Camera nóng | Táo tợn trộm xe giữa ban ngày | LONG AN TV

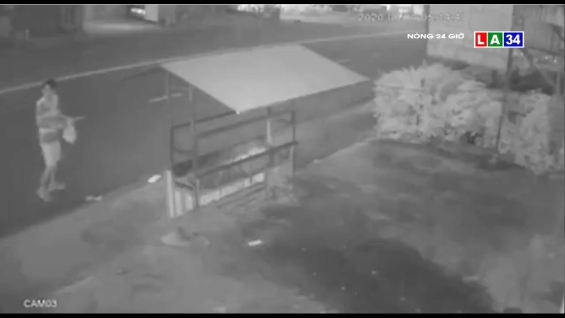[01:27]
Một nhà dân ở thị xã Bến Cát, Bình Dương bị trộm gỡ bóng đèn.
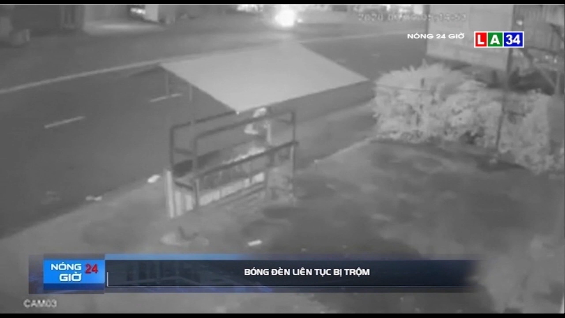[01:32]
Đáng nói đây không phải là lần đầu tiên ngôi nhà này bị mất trộm, mà đây đã là lần thứ hai bóng đèn cứ không cánh mà bay. Trích xuất từ camera thì cả hai lần cùng một thủ phạm là người đàn ông đang trông dáng vẻ như đi tập thể dục. Sau khi quan sát đã tới gỡ trộm, xui là lần này bóng đèn bị cháy bóng.
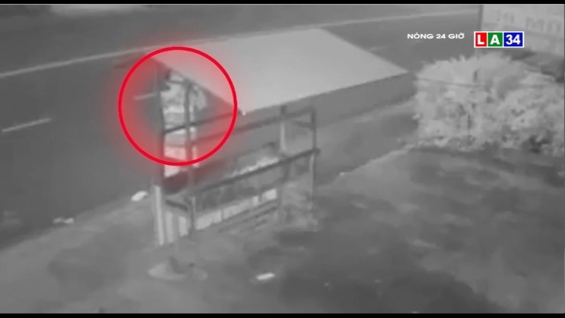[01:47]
Bóng đèn để thấp trước nhà giá trị không bao nhiêu, nhưng lại bị kẻ vô nhân đạo gỡ trộm.